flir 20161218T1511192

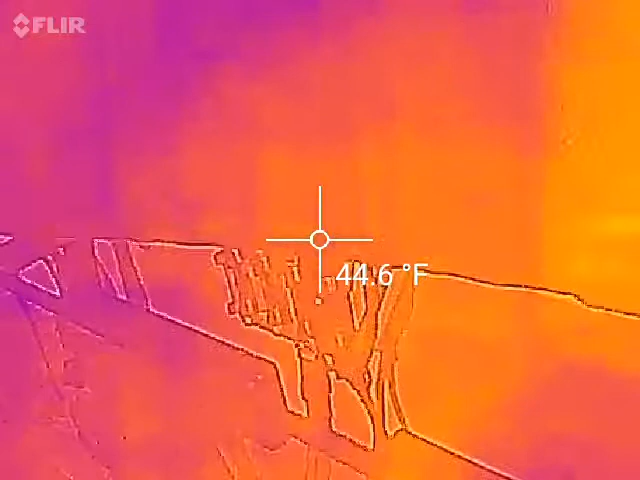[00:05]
On screen: spot 44.6°F
Commence investigation. Failed diesel furnace fuse.
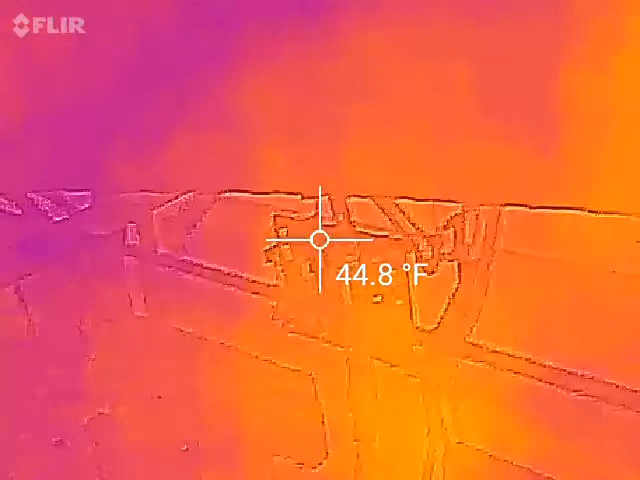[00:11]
On screen: spot 44.8°F
El Solterone. Overtemped conductor.
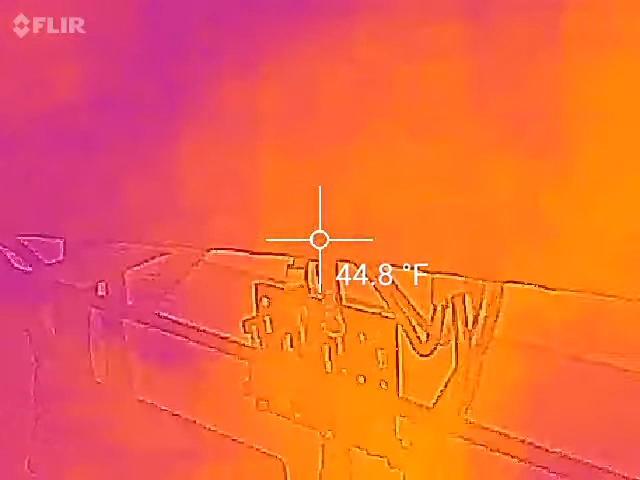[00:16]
On screen: spot 44.8°F
Fuse. Not failed in the conventional manner, but appeared to come unsoldered from end cap.
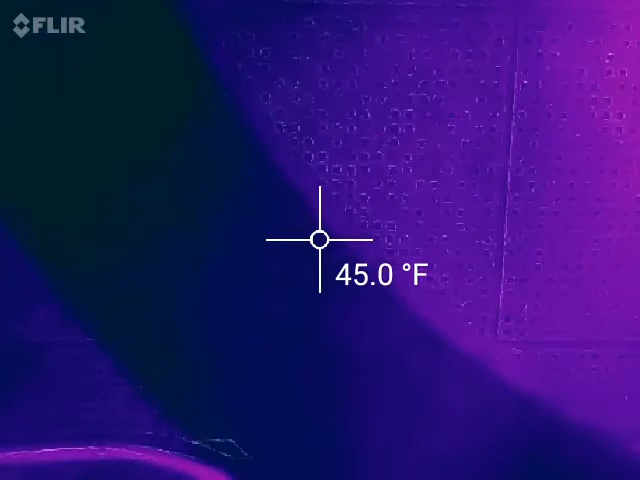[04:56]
On screen: spot 45.0°F
Thermostat turned all the way down.
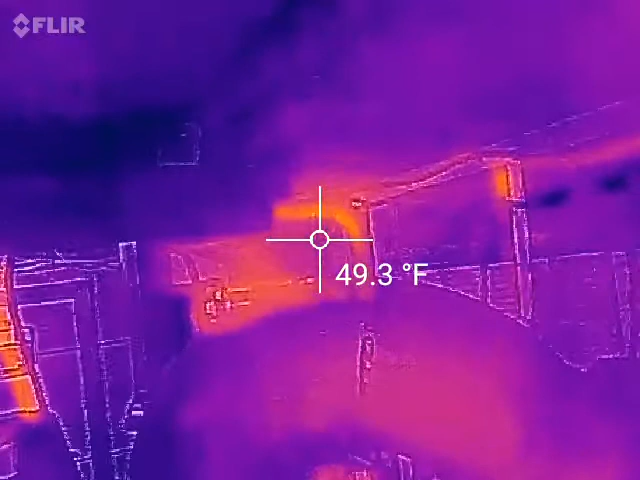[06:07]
On screen: spot 49.3°F
Hot water heater, and UV light in the corner,